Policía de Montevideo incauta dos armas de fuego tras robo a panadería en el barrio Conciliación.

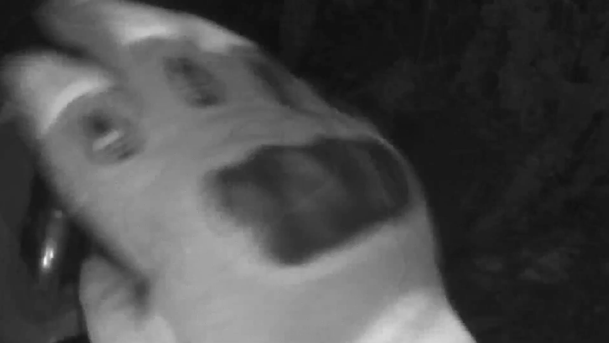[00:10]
Rápidamente la policía ubicó a los autores cuando
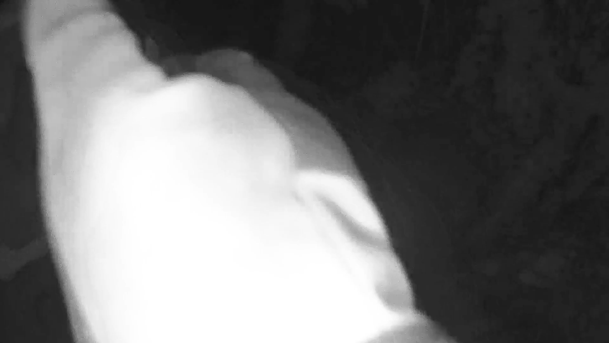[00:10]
fugaban y logró recuperar un morral que tenía un arma de fuego calibre 22 y un monedero con documentos,
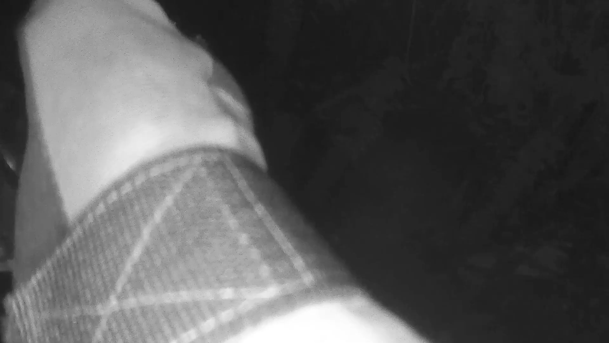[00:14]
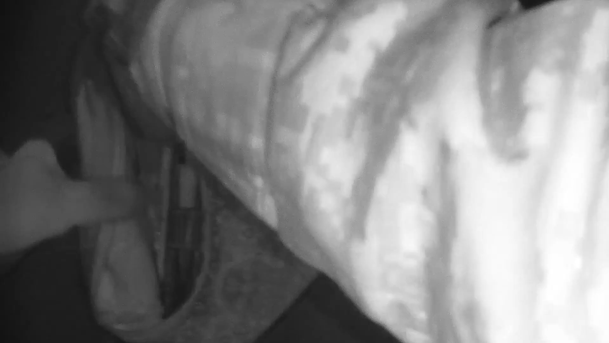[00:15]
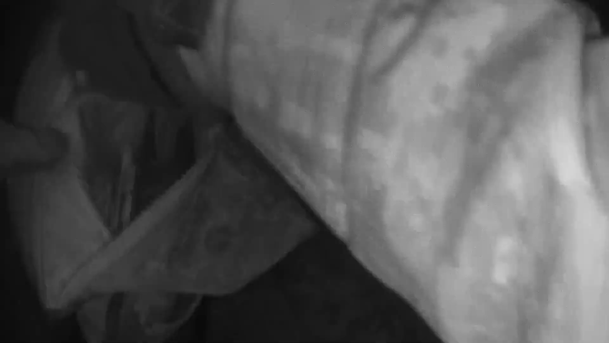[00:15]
un celular y el dinero robado.